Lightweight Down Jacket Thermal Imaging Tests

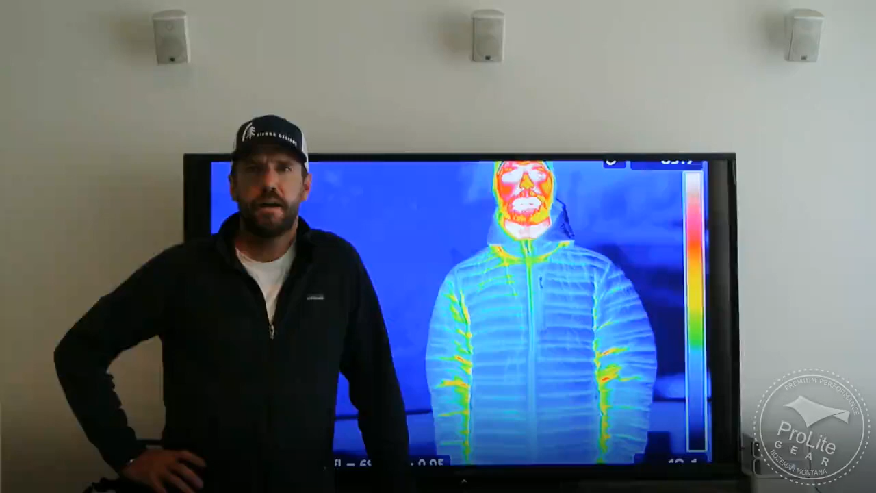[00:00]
Hi, this is Craig Delger with the first in a series of videos that we're doing for Pro Light Care where we're looking at the best lightweight down jackets. As part of this review series, we used a thermal imaging camera from FLIR to get a digital signature for each jacket. It allowed us to really study the differences that design decisions make on the thermal performance of each jacket and allows us to see where, you know, heat is escaping through the jacket.
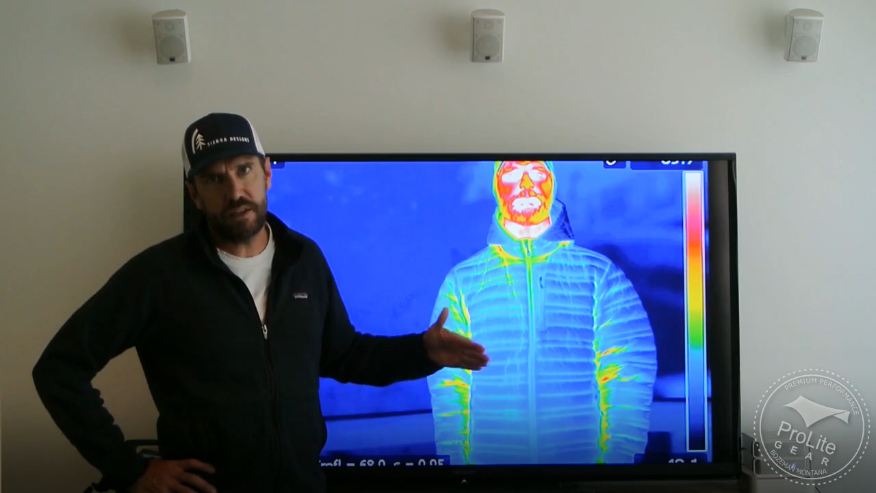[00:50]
whether it's important to have a drawstring in the waist of a lightweight jacket. So I'm going to take you through some of these images and we'll be referencing the learning or the understanding that we came to from this video in future videos when I do individual product reviews for each one of these products. The first thing that I want to tell you is a little bit about the process. We conducted the thermal imaging studies over a period of two days. Temperature we kept consistent between 48 and 50 degrees Fahrenheit for an ambient air temperature and the relative humidity was at 63% both days. So my brother-in-law was kind enough to step in as the model in these
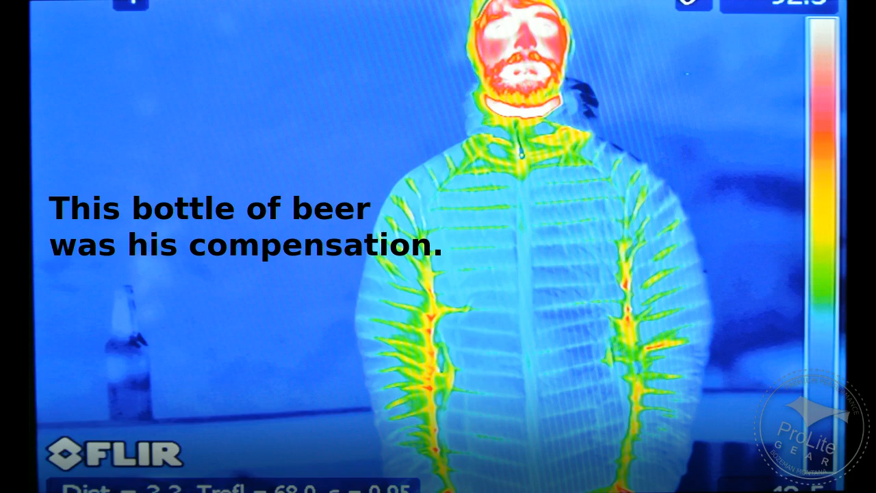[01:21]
while I was working the thermal imaging camera and we really felt like we furthered our understanding of the difference that design decisions make in the performance of these products. So the first thing I want to talk to you about is baffle design.
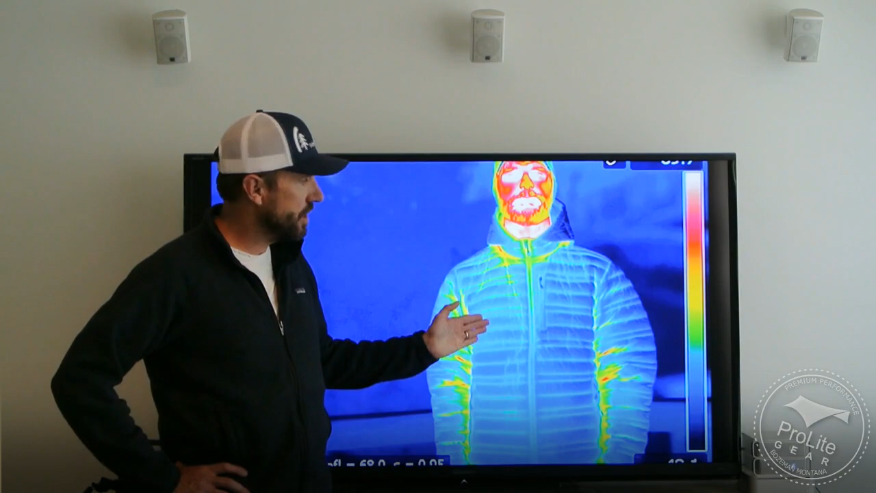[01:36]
On the screen right now, and I'll give you close-ups of all this,
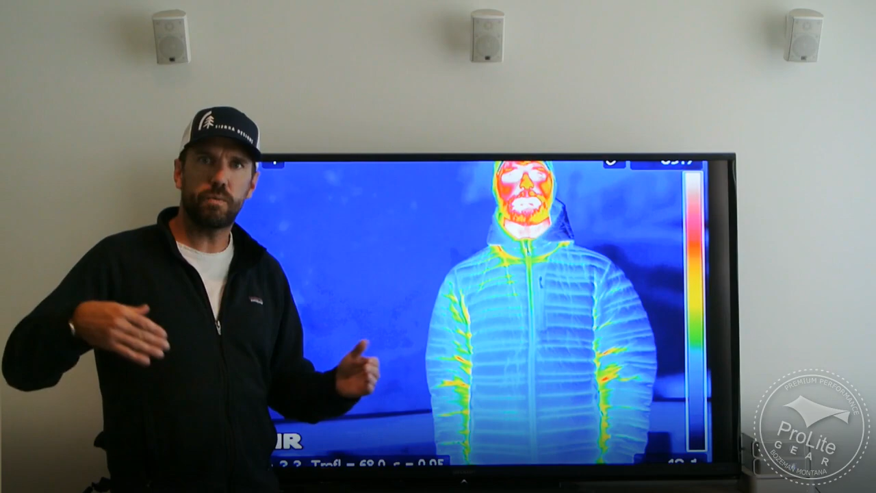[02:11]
What we mean by a sewn-through baffle construction is that the surface fabric was sewn directly to be in contact with the interior fabric. Everywhere that stitching takes place to construct the wall of the baffle, it's a cold spot in the jacket, meaning that warm temperature or warm heat from your body leaks through those areas. And you can see it on the thermal imaging camera. So you can see that the baffle design on something like the Montbel X-Light Down jacket was actually superior to the baffle design that's being used by the Patagonia Ultralight Down hoodie.
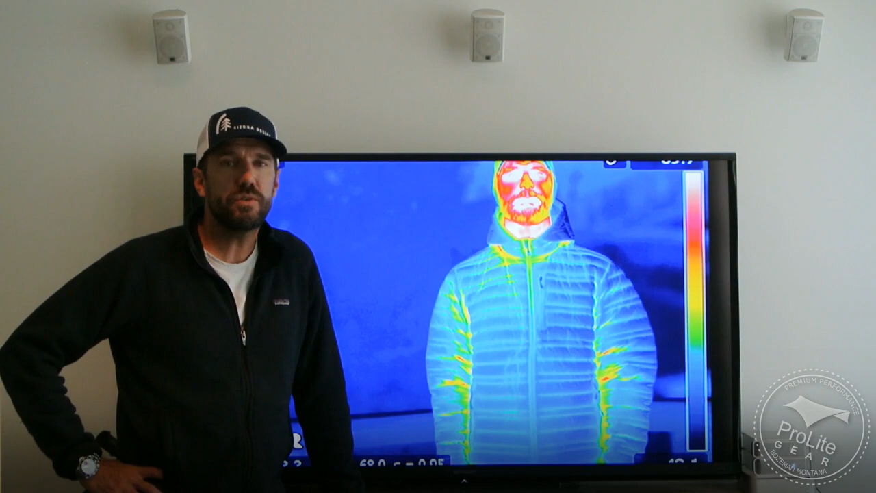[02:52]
So we're going to go back to this Patagonia Ultralight Hooded Down jacket and we'll be comparing it to the Mountain Hardware Ghost Whisperer Down jacket.
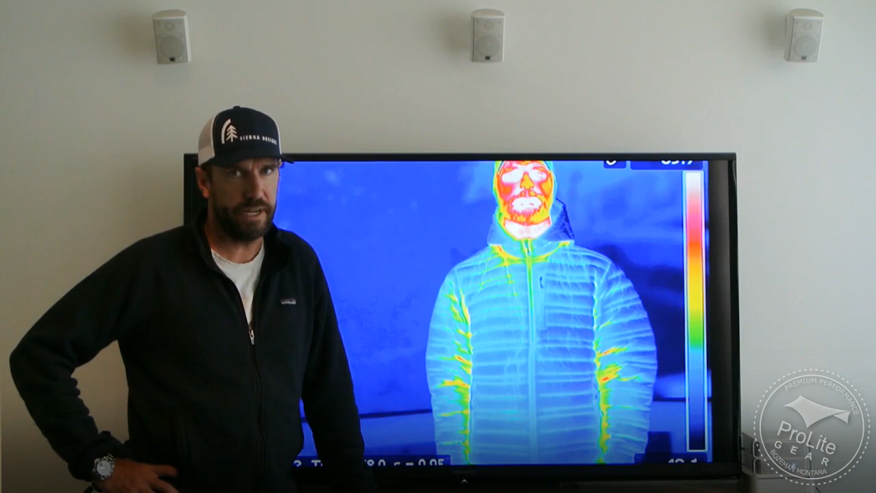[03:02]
And you can see in these images, if I put them side by side, that the Mountain Hardware Ghost Whisperer Down jacket closes up much more tightly around the user's neck.
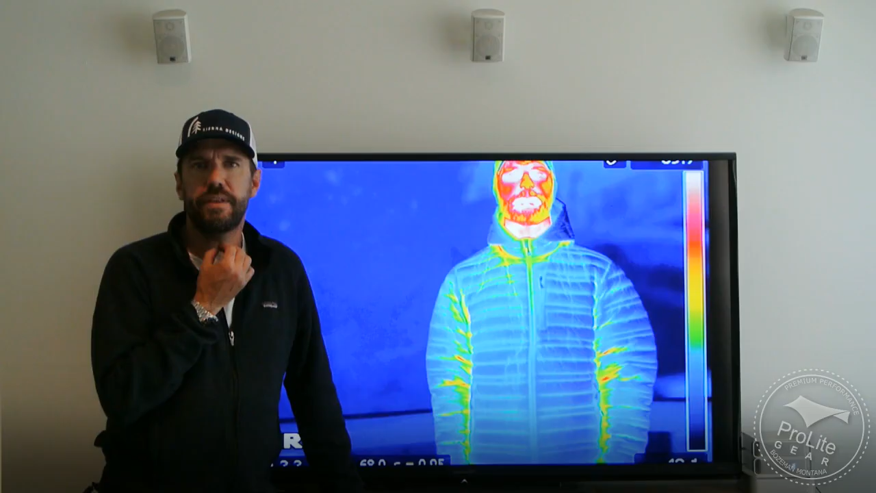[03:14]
And in this case, the user did say that he felt that the Patagonia was leaking a lot of heat up around the neck, even though he had the zipper all the way up. And if you put these images side by side, you can see that. I've got the Patagonia jacket on the left and the Mountain Hardware jacket on the right.
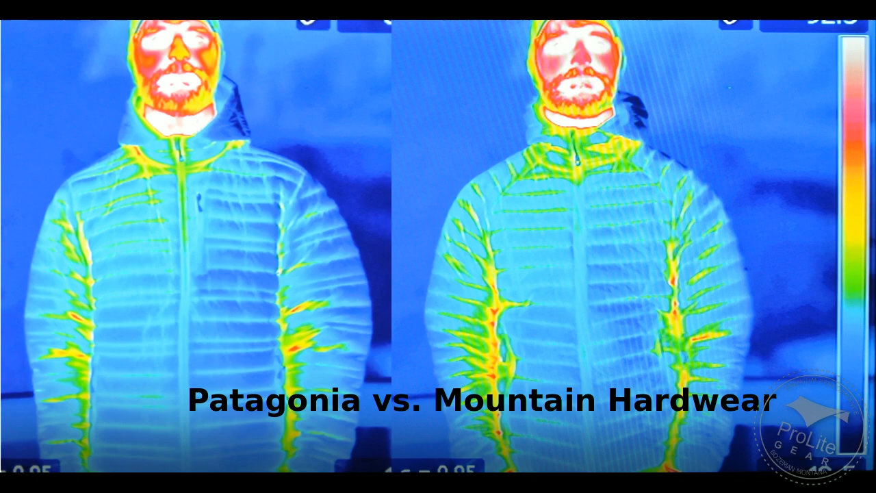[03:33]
Let's take you to another image where I compare two jackets side by side. This time, one that has a hood and one that does not have a hood. And look at the thermal signature of both those. I'll just go back to that previous image we were using where we're looking at the Patagonia Ultralight Down hoodie and comparing it to the Montbell X-Light Down jacket. And you can see that in the X-Light Down jacket, the neck area, when fully zipped up,
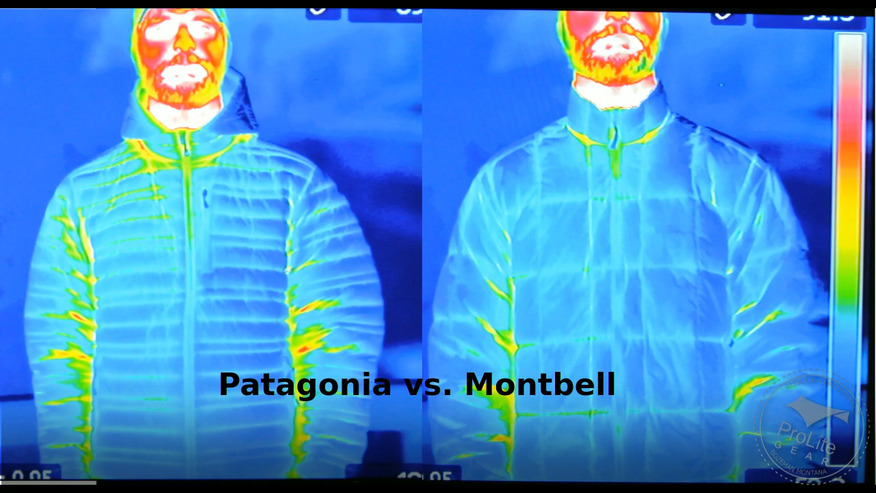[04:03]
really does a good job sealing off the neck area from warm air rising up through the jacket in that area. And once again, without prompting, the user did say that he felt like a lot of heat was escaping through the neck of the Patagonia Down jacket. Of course, this is happening because he does not have the hood all the way up and on his head. But oftentimes, you're cold enough to want to zip the jacket all the way up, yet not cold enough to warrant putting the hood all the way up.